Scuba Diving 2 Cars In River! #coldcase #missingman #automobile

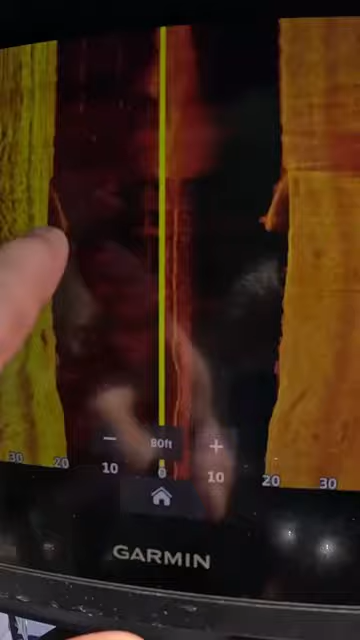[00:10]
It looks like it was putting the water through a part of this park That's the car you see right there upside down two wheels I think I'm on it Oh, you're on it.